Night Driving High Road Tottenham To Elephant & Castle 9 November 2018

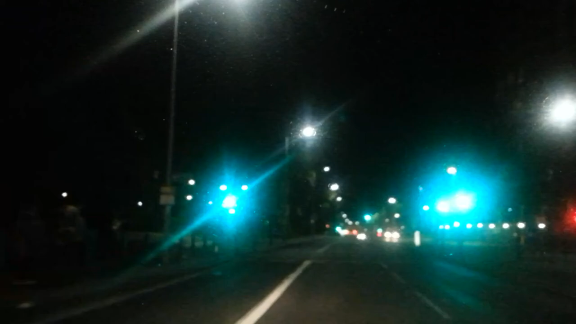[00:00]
Hi everyone, I'm driving from High Road Tottenham NW15
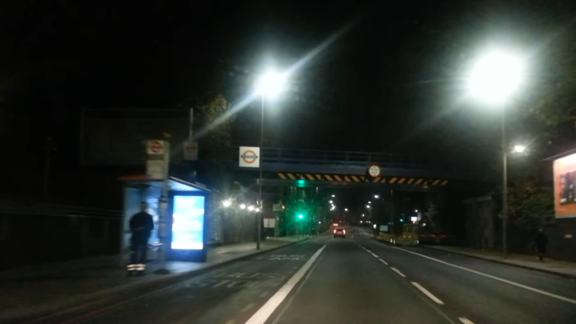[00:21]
to Elephant and Castle Southland. So basically from North London to South London N15 to SE1 Elephant and
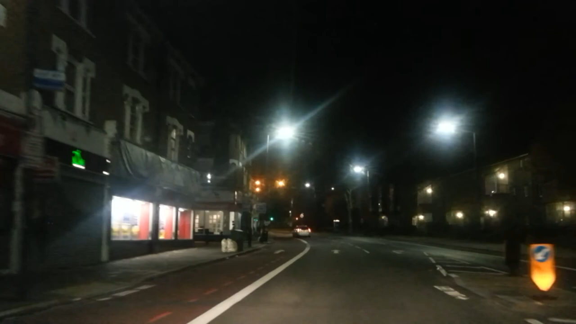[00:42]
Castle which is about six and a half miles. It's a night drive and at the moment I'm on High Road Tottenham.
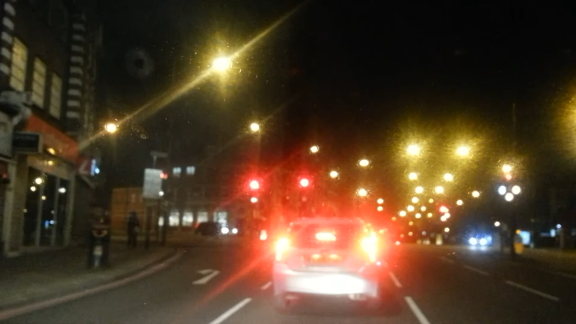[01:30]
We are at the moment on the junction of Stamford Hill. So we are coming up to the moment on the Stamford Hill.
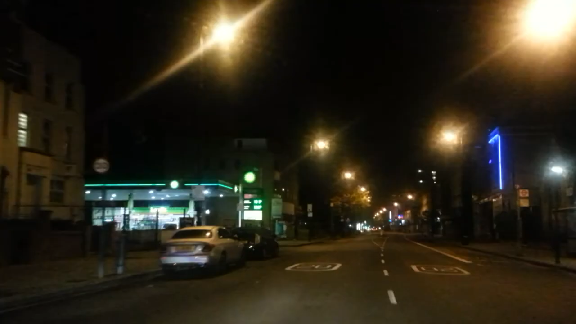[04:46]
Well, I think... We're in, what? We're um, Kingsland Road, heady towardsNewLow. We're heading towards ain't it. But now I think we look back at it here. So, you're on, we're on Kingsland Road I'm heading towards Shoreridge. and a half miles away, then we'll be in Shorted High Street. Fascinating thing if you look this time of the morning, hardly
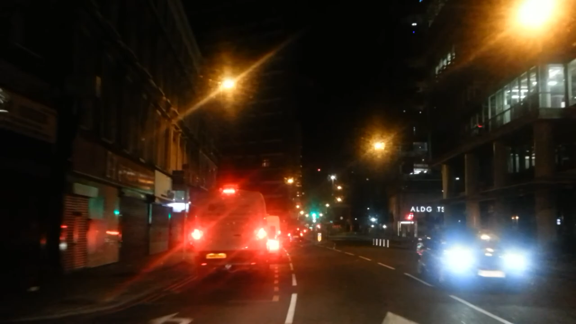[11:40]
There we go at this traffic light here is on the, on the right hand side, Allgate High Street on your right hand side, left hand side to go towards Whitechapel. And, we are driving through Lehman Street now.
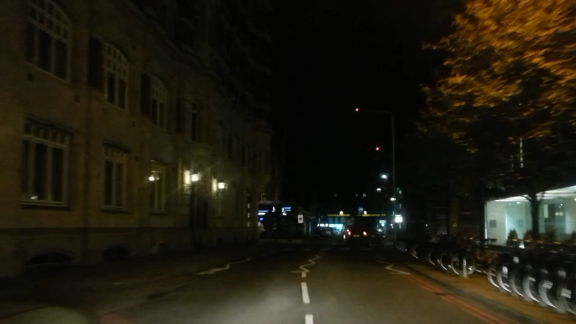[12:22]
We'll turn right into Fresco Street.
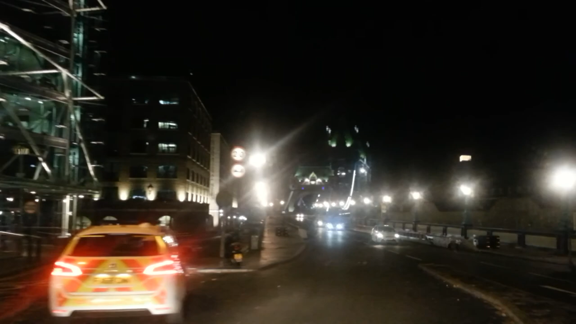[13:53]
Let the police guy go for us. Okay, so we are actually driving on Tower Bridge now.
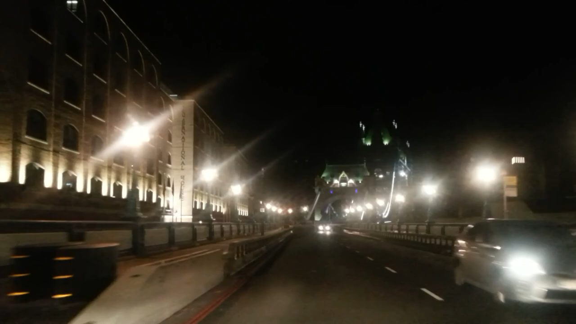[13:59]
And, we are going to be very careful the speed limit at 20.
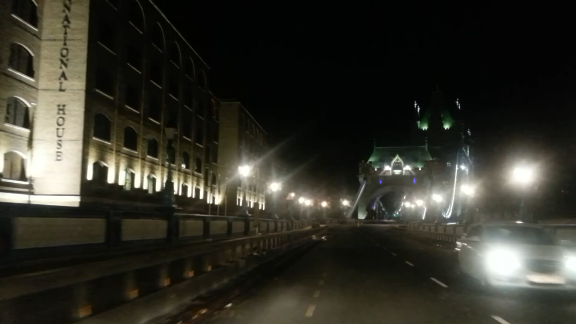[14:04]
Dead 20 here.
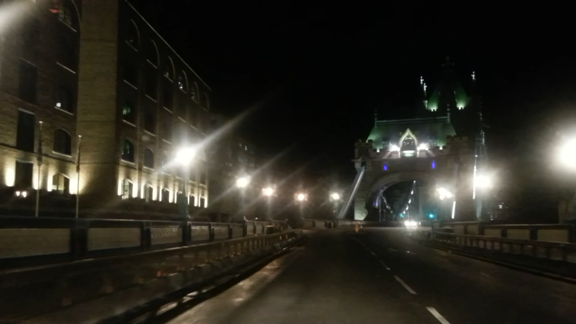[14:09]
Look at this. This is a world famous bridge.
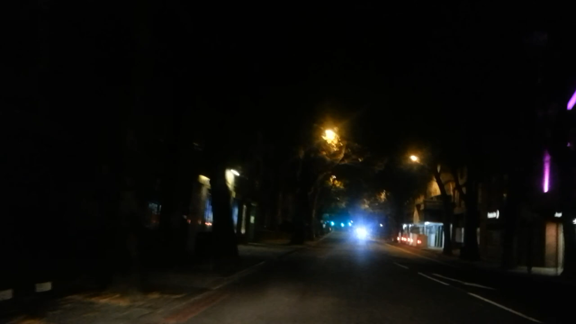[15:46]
Yes, it's quite fascinating when you get the glare of the traffic lights hitting the camera.
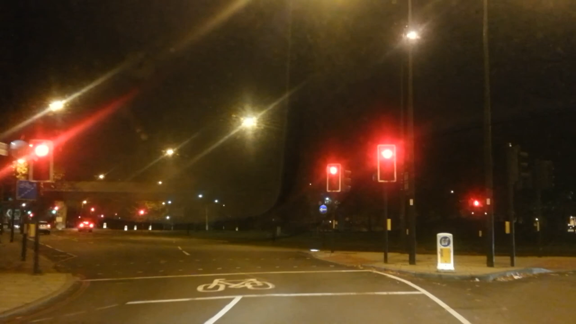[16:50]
On the roundabout of Black Bricklayer's Arm. On my left-hand side is A2, you can go up to, towards Kent. Up towards Dover, channel-tunnel, A2, M20, A20, that way.